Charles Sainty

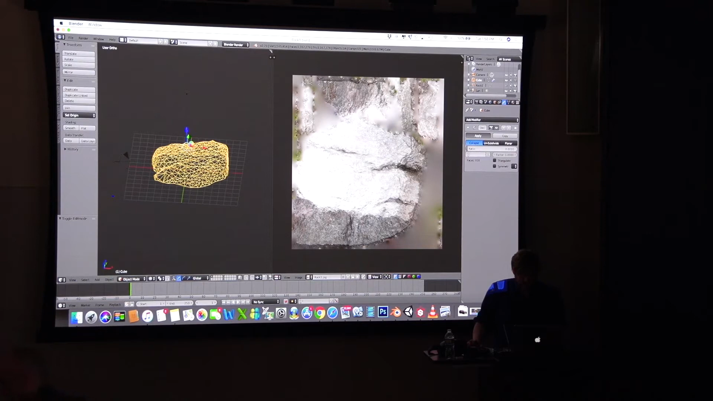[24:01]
So here we go. We've got this really simplified mesh now. What we're going to do is we're
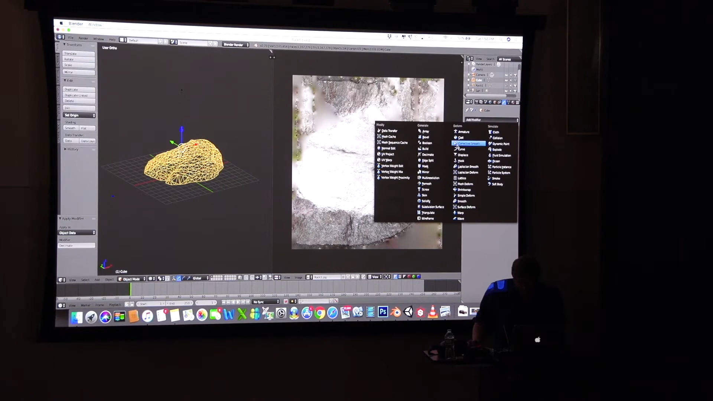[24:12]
going to try to like bake all of the information from the really complicated mesh into this simple one. I'm going to show you kind of what this surface mapping thing kind of means.
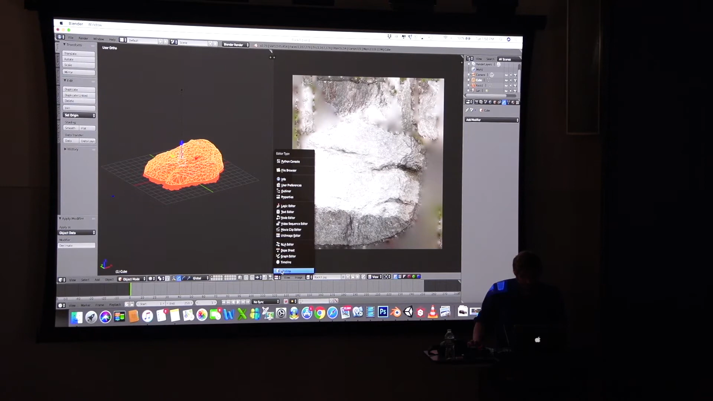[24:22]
First, we've got to do a couple of things. We're going to make a new little blank image here. Normals. Okay.
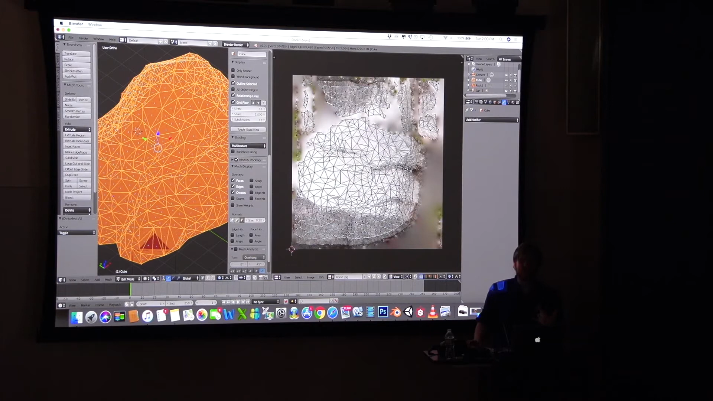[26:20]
So this is going to show you how the mesh here, this mesh relates to this image. Like how the actual mapping works, right? Like this image here has all of the vertices and lines and everything from this mesh, like kind of correspondingly mapped to this image. And vice versa. So like if I like select this part here, it selects that part there. Because that's how they're correlated to each other, right? And it's called a UV map, which has nothing to do with like ultraviolet light or anything. It's like this already has an X, Y, and a Z axis. And so we needed a new kind of axes on the two dimensional side of things. So U and V. So here we go.
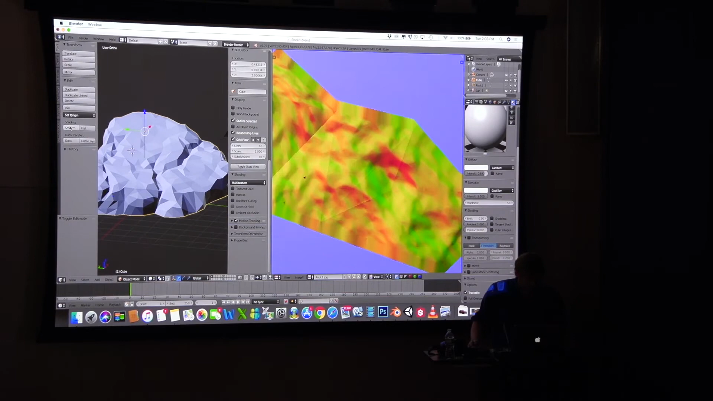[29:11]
So if we go to like diffuse lighting and I bring that all the way down, it sort of turns into like black velvet. You know what I mean? Like it says like no light escapes that. All light gets absorbed. The specularity, that's again something you guys should kind of be familiar with. Like specular highlights, things like that. So what we're going to do now is we're just going to add that texture I mentioned.
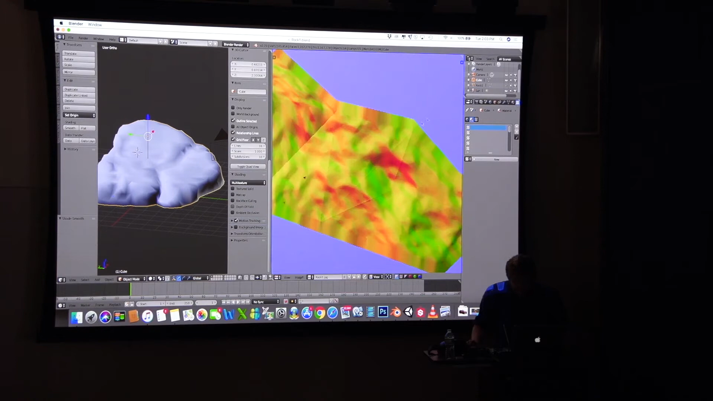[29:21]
There we go. There we go. Just that. And bake. Now it should work. If it doesn't, I will be upset.
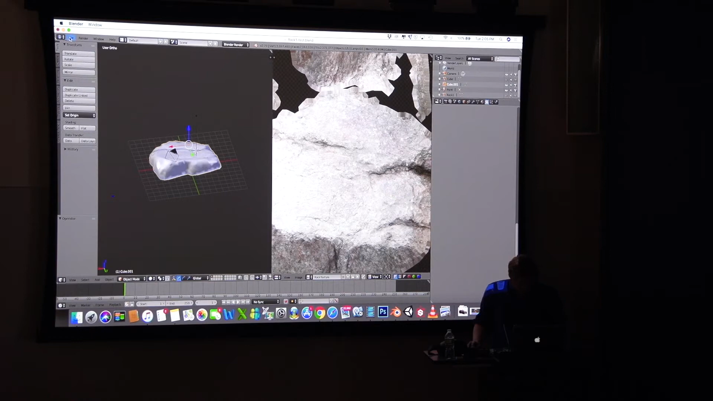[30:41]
Okay. So I got this material here for this rock. Let's see it in texture mode. All right.